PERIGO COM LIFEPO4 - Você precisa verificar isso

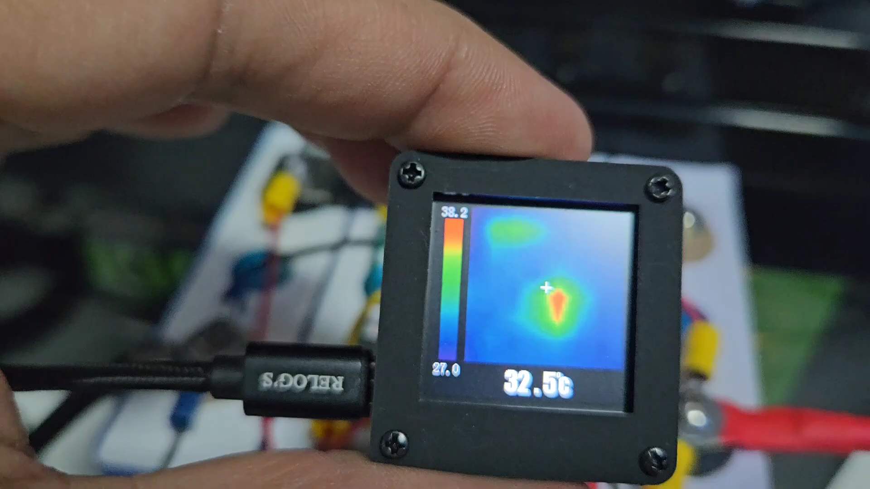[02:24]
On screen: spot 32.5°C
Você vê que um terminal vai subindo,
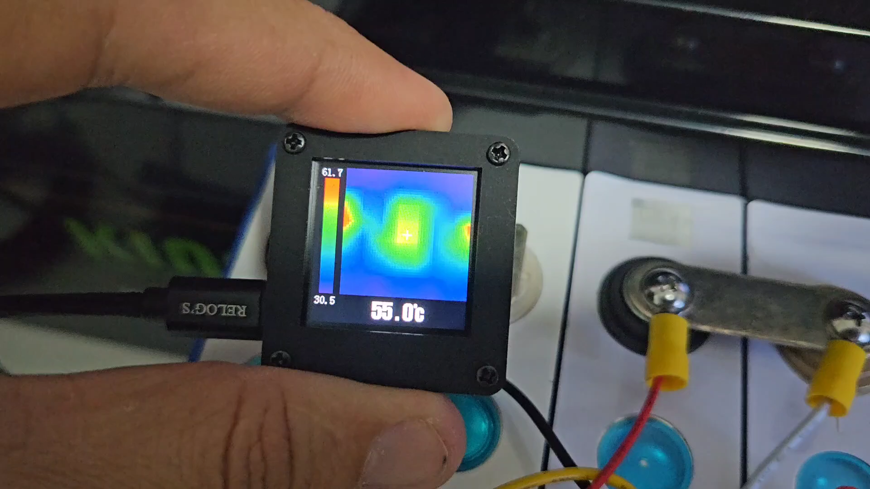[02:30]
On screen: spot 55.0°C
subindo 55, vai lá, aquecendo Já passou de 60, 70 graus E foi aí que eu me queimei 72,
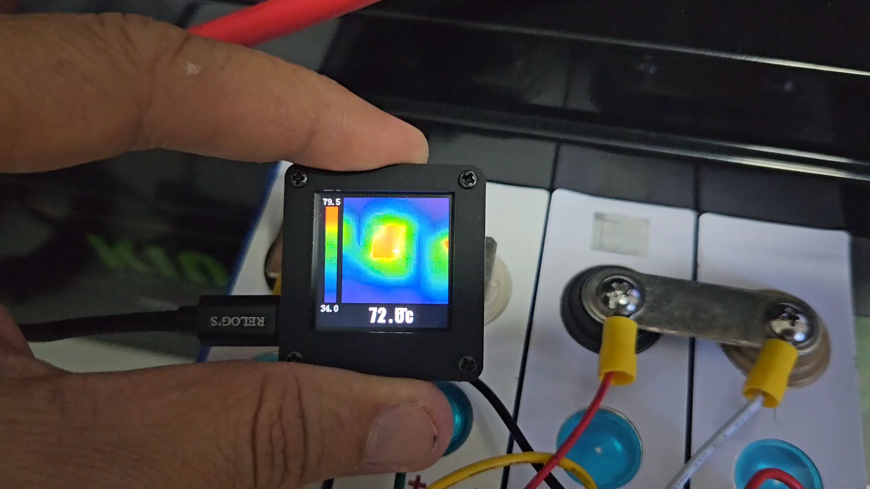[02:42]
só vai subir até ferver Nesses outros aqui não Está 30,
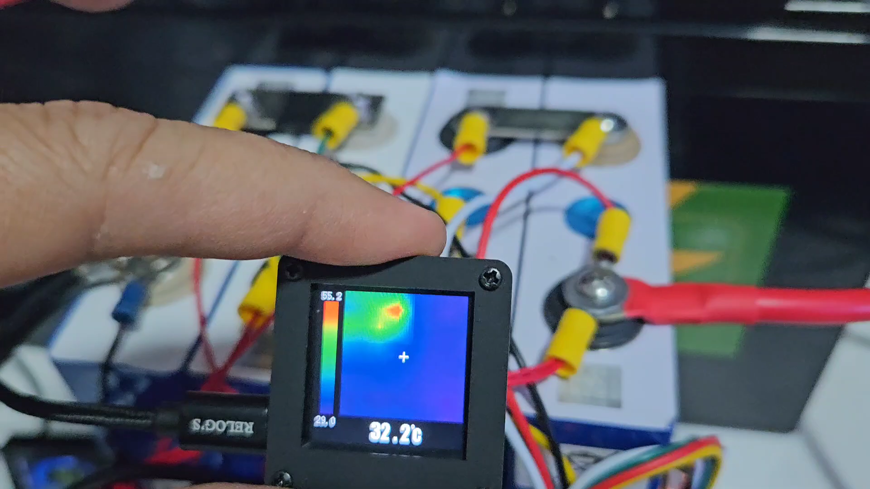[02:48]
On screen: spot 32.2°C
agora nesse aqui Olha, já está passando de 90 graus Vamos desligar aqui
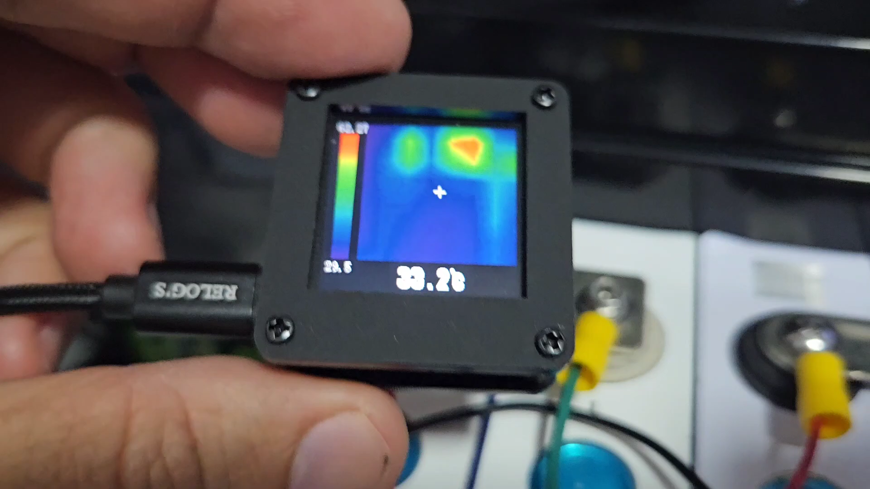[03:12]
ainda está bastante quente Eu já desliguei 65,
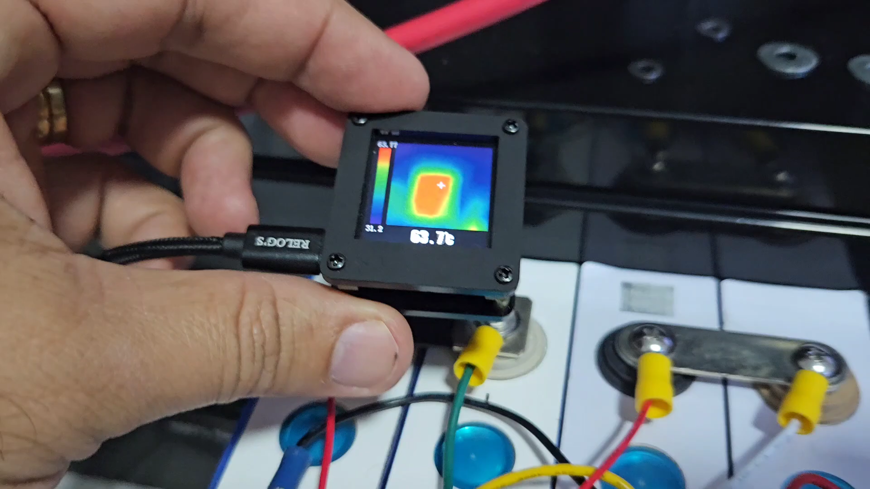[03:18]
On screen: spot 63.7°C
esperar esfriar Vamos trocar a arruela Para verificar aqui Só lembrando, pessoal Qualquer manutenção que vai fazer aqui Vamos desligar tudo,
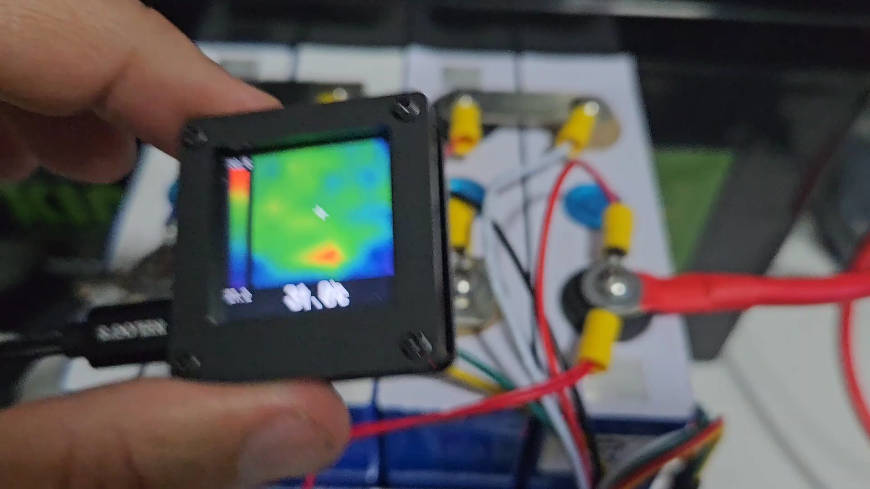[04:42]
Normal Não queime mais o dedinho
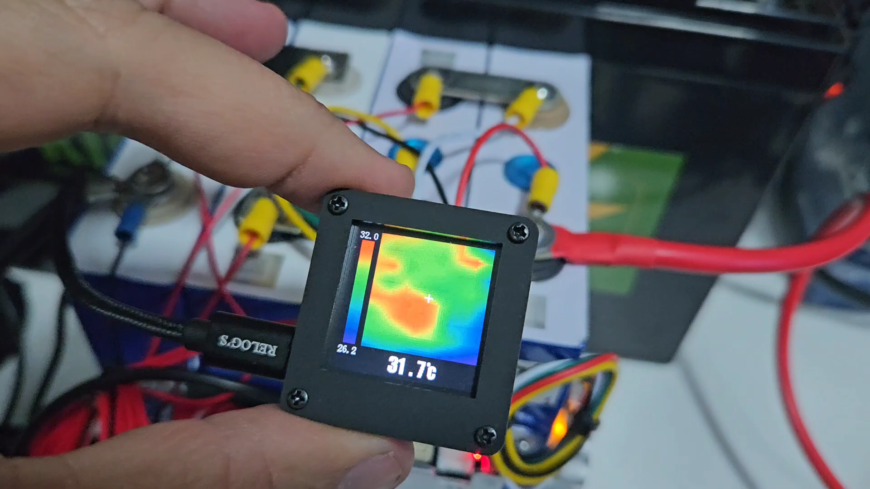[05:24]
On screen: spot 31.7°C
Mais dentro da normalidade Que é possível trabalhar com o dedinho